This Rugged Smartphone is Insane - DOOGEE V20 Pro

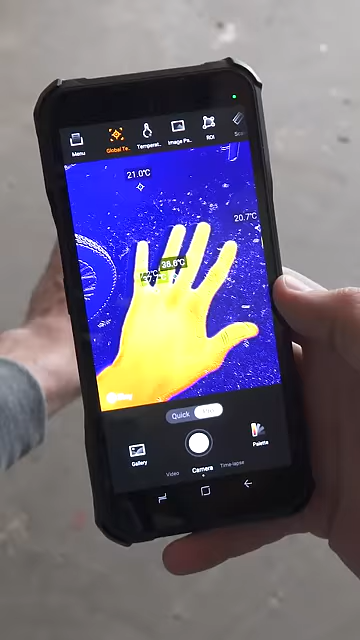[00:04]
It has a thermal imaging camera, night vision, a fingerprint scanner, a 64 megapixel camera,